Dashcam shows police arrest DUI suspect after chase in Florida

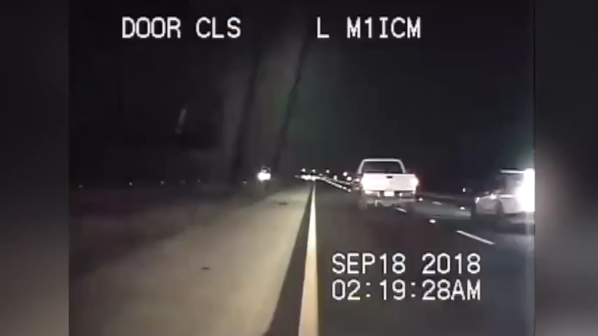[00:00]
Hit him. 35 miles an hour. Is he slowing down or are you slowing down? He's slowing down. I think. Stand by. He's slowing down. We're going 38 miles an hour right now.